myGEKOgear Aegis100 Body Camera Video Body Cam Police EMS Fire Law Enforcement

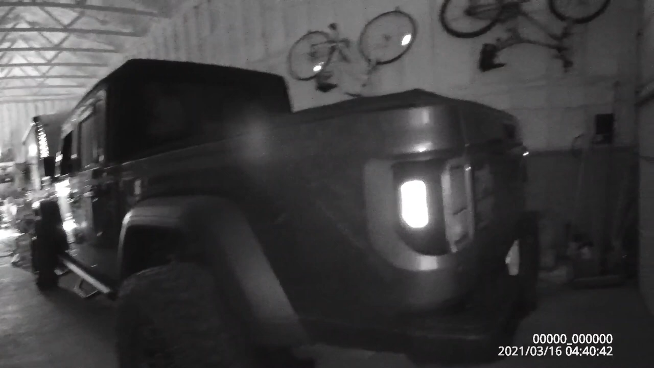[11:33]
yeah because it's dark in here so now i'm sure the infrared right there the infrared come on and we can see the back of the beast the gladiator and we can see the crf-250 right there so
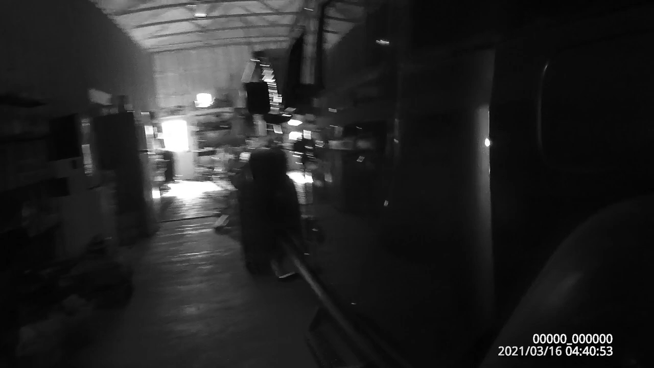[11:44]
actually i think that's going to work out pretty good as far as night time also